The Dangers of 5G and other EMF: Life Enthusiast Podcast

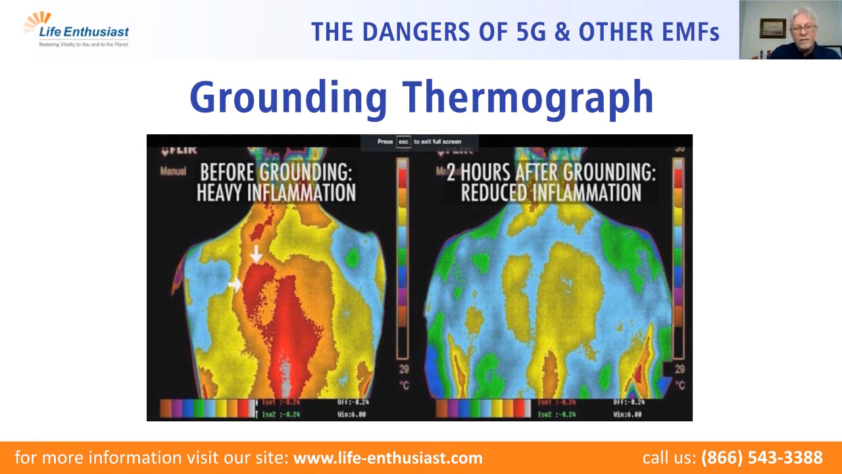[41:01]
inflammation so that the higher the temperature the higher the level of inflammation and two hours of treatment and most of the fires have extinguished here's what's interesting beyond the health applications